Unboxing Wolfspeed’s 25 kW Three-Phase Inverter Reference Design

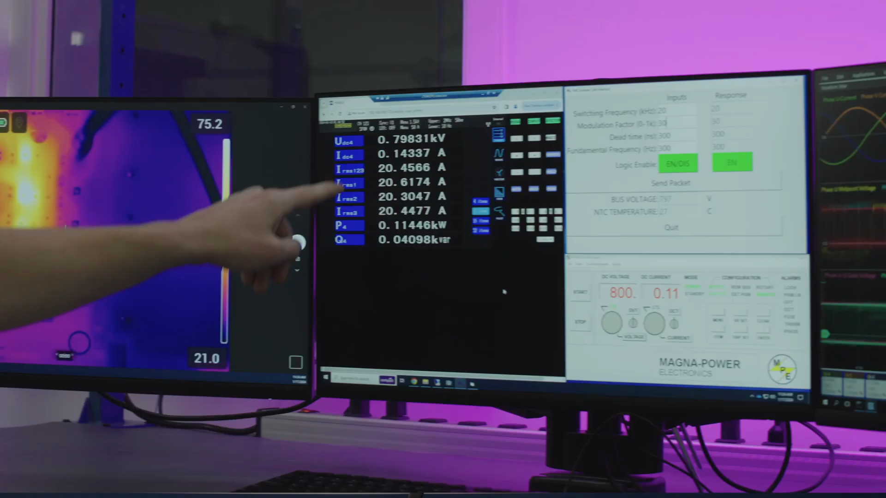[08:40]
As you can see, the system is operating at 800 volts and 20 amps RMS with a low power loss.
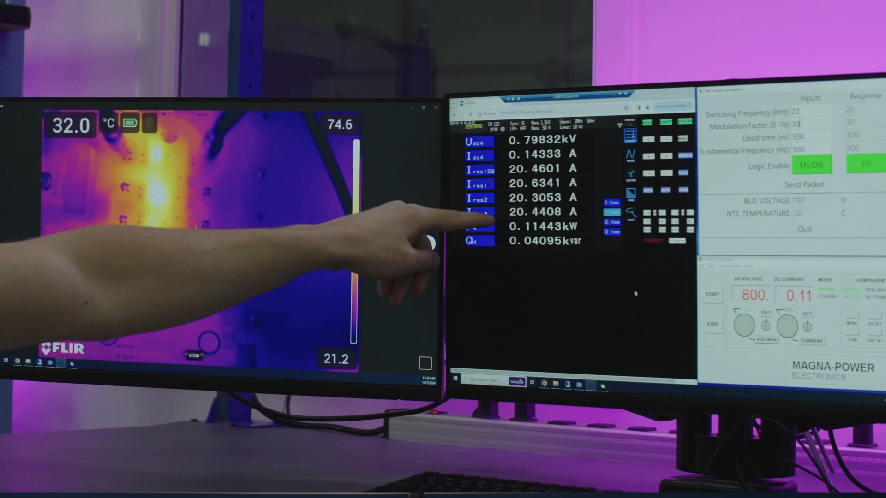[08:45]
On screen: spot 32.0°C
Now, I am changing the modulation factor in real-time to increase the output current to 25 amps RMS.
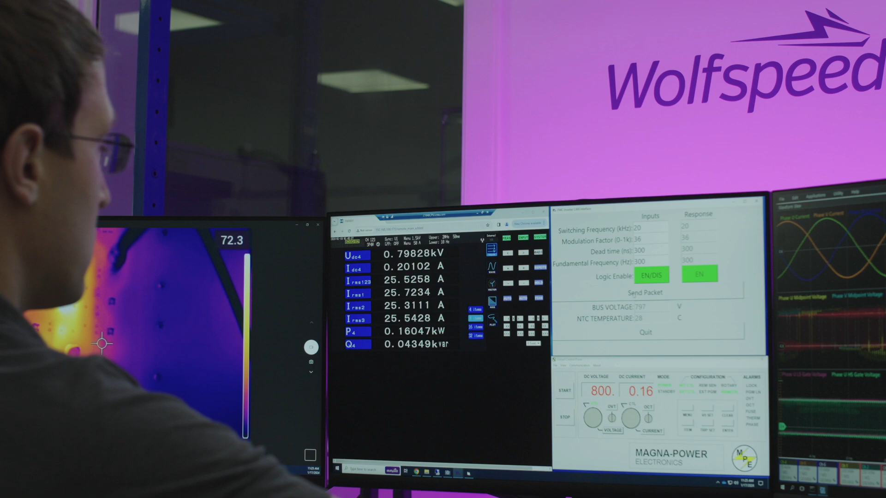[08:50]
Naturally, the thermals will increase at this point.